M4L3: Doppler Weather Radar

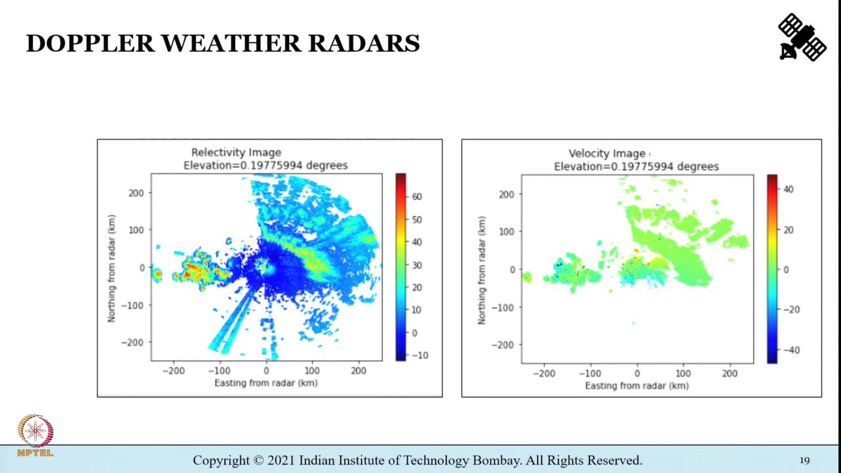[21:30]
you know, the data what you see has been captured at an elevation angle as displayed on the screen. And towards your right side, you see the velocity image, okay.